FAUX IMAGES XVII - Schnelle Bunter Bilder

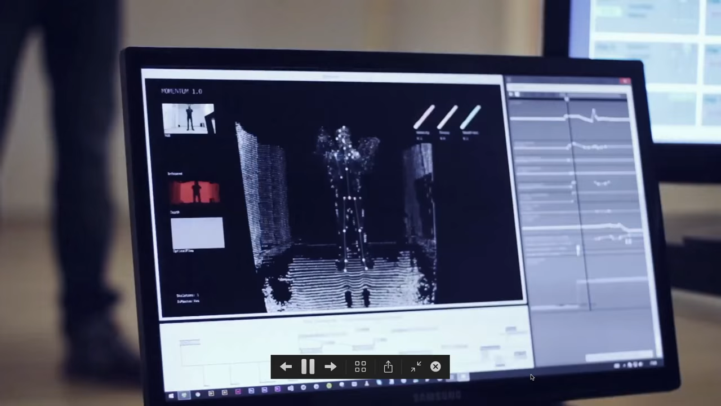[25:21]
and this is the setup, so we have this real-time tracking with the help of the Kinect of the performer. And we get all this data from the Kinect device.